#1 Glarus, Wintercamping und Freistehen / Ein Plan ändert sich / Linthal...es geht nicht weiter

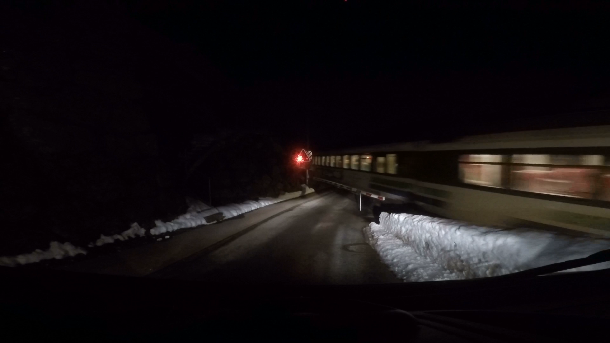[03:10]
Das passiert ja echt noch häufiger, denn ich glaube, der fährt hier alle halbe Stunde entlang. Davon lassen wir uns aber nicht aufhalten, denn geht schon weiter. Das ist einer der schnelleren Bahnübergänge hier.
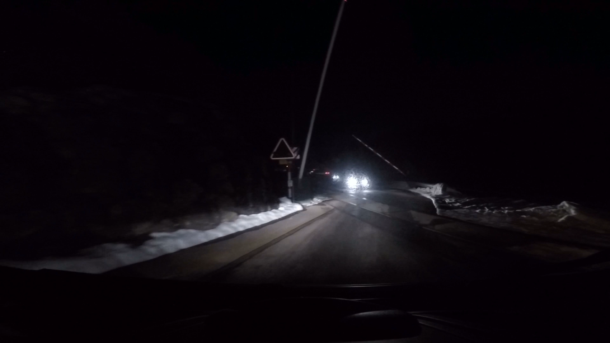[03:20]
Jetzt müssten wir eigentlich noch ein paar Liter tanken und dann sind wir eigentlich bereit, um uns in den Stau zu stellen.
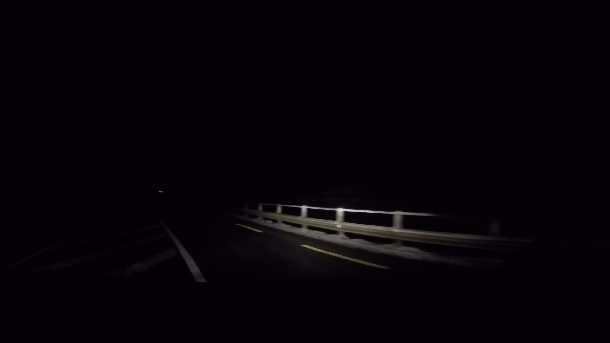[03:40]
Und da fahren viele in die Berge.
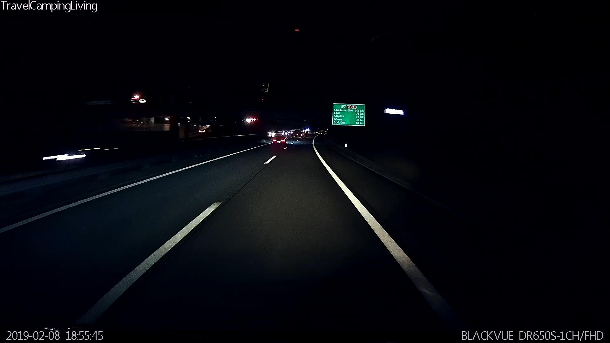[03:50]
Das war eine kurze Autobahnfahrt. Wir fahren ab Richtung Klausenpass in Richtung Glarus. Ins schöne Glanaland geht es. Davon sieht man zwar jetzt relativ wenig. Es ist halt doch schon dunkel, weil es nach 7 Uhr ist. Und jetzt wird es dann bald spannend.
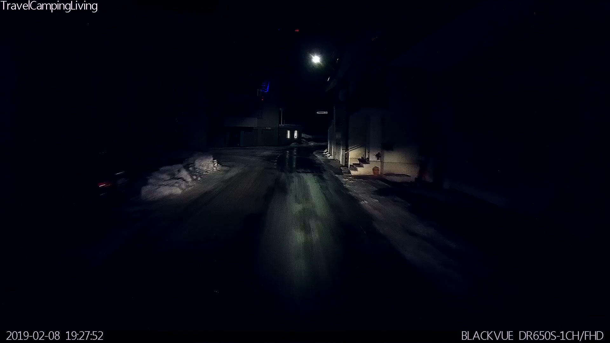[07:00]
Fahren wir jetzt hoffentlich Richtung Madman. Da gibt es eine Gondelstation. Ist auch ausgeschildert.
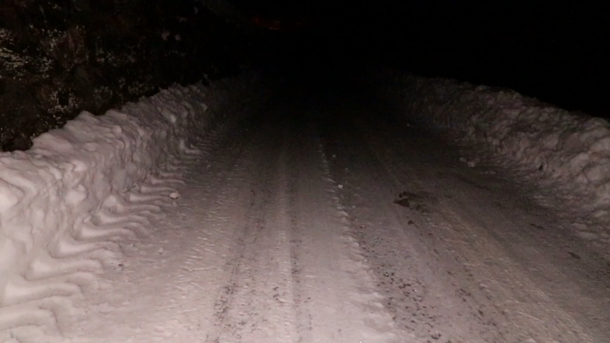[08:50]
Naja, den ersten Teil, wenn hier Schnee wäre, könnte man sicherlich mit Ketten fahren. Aber auf diesem Belag ist mir das jetzt deutlich zu heikel.
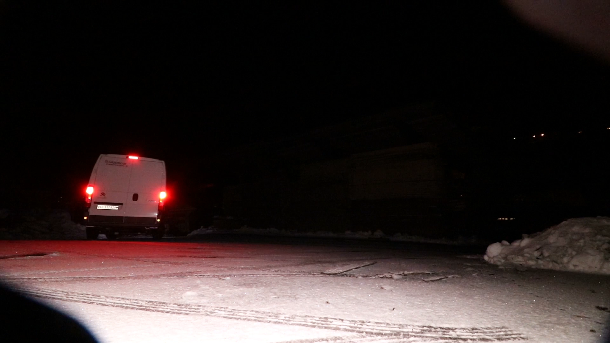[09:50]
Wow, ich bin positiv überrascht. Ich hätte nicht gedacht, dass wir hier so ohne weiteres wieder wegkommen.
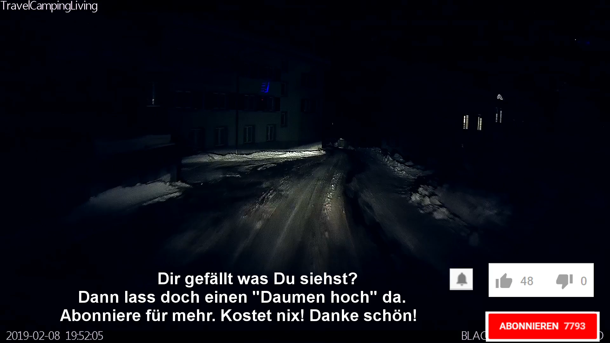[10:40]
Ich bin jetzt nicht überrascht, dass die Straße verschneit und vereist ist. Es ist immerhin Winter und wir sind in den Alpen. Mit sowas muss man immer rechnen. Deswegen immer einen Plan B, C, D dabei haben, weil man weiß nie, wo und wie hoch der Schnee liegt. Wir kommen dem Ende des Tals immer näher. Es sind jetzt noch zwei Kilometer. Ich habe zwar nicht wirklich einen Plan, wie es da hinten aussieht. Das war auch auf Google Maps etwas schwieriger zu sehen.